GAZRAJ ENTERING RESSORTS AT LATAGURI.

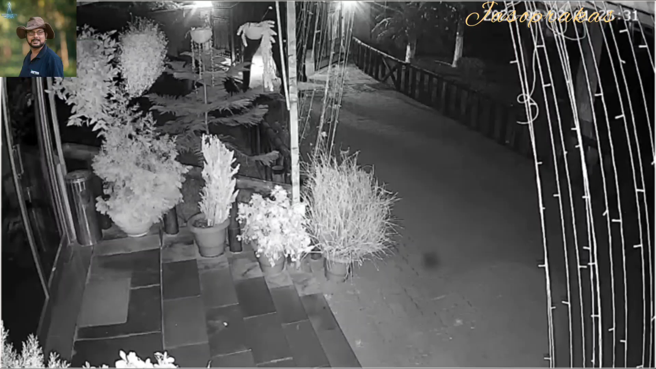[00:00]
रात्री ब्याला की भावे गोजोराज पामगा छेल लोबे रेसोर्टेर भीतरे डुके जाच्छे देखुन आपनारा एजे गोजोराज धिरे धिरे आश्चे
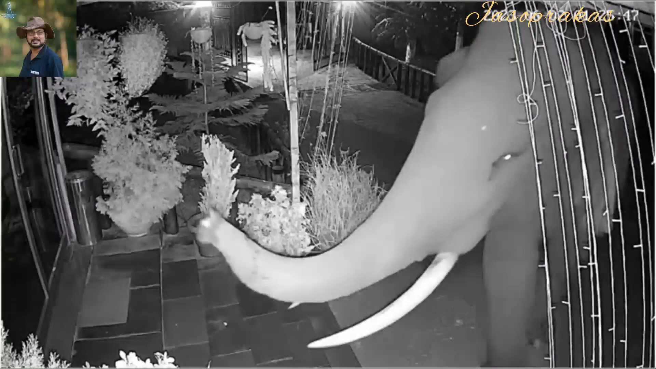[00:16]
एई जे गेटेर सम्ने चलेशे चे गोजोराज